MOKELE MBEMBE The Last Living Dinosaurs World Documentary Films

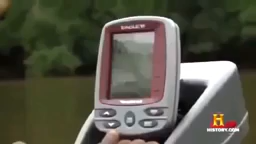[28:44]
Here, look at this. Look, we have something. Oh, wow. Fish. Whoa, what that is?
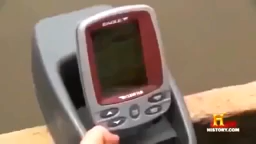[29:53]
Very big, very strange. What is that? Oh no, we have two in a row. What? Oh, what is this? Uh-oh.
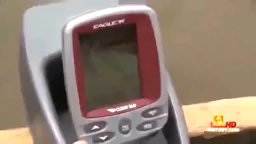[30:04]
What is this? That can't be the bottom. It's not the bottom. What is that? See. Wait.